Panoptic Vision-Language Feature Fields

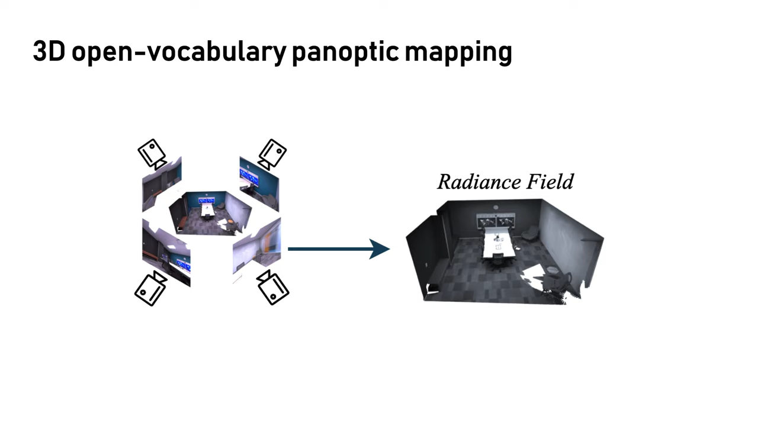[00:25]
Neural radiance field has been proven as a powerful tool to model complex 3D scenes based on a set of 2D images. In order to understand a scene, we propose Panoptic Vision Language Feature Fields , which learns a radiance field from post images and simultaneously learns semantic and instance feature fields from 2D proposals computed by pre-trained models.